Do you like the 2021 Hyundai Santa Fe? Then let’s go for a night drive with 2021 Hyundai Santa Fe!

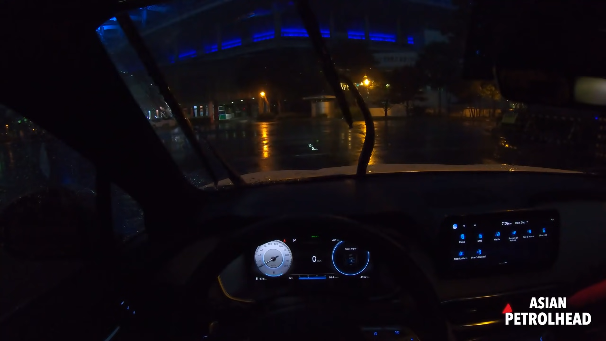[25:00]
maybe it's just me but when it's really pouring uh i hope it can move a little bit faster so handy a little bit faster would be nice um to the right uh it's got still same 10 and 4 inch infotainment screen but it's got new ui uh system i'm going to show you but this actually moves when you drive showing the uh the temperature the weather you can also choose to be the your name or guest
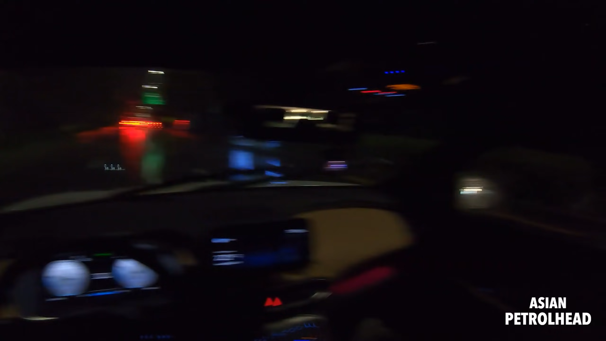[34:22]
all right guys on the road with new hyundai santafe and um it's raining quite a bit so let's drive slowly sort of and uh as you can see uh we have um adaptive cruise control working with lane keepers so this guy will come to a full stop and if
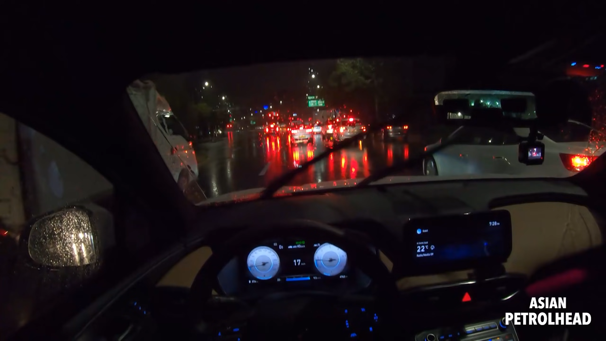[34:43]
the lead car departs within like five seconds it will automatically follow the car or if it exceeds five seconds you actually have to press button right here or just slightly push on the gas pedal right there's a switch or paddle to accelerate um so it's a very
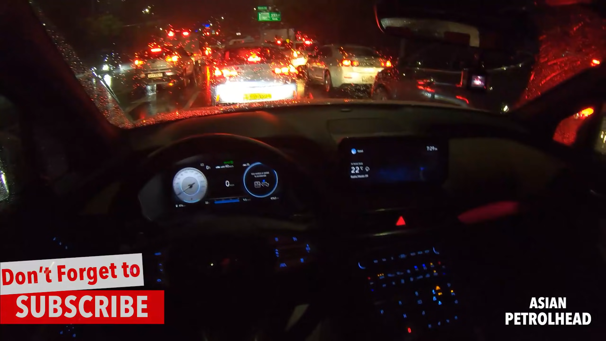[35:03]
handy system um when you're stuck in heavy city traffic which is what we have here in korea and uh you know you guys probably have lots of traffic in north america as well so this will be very very nice system um and it also has a lead car alert system uh you're not supposed to text but let's say you're texting and do not see the car leaving and says lead vehicle is driving away it also gives you on the right side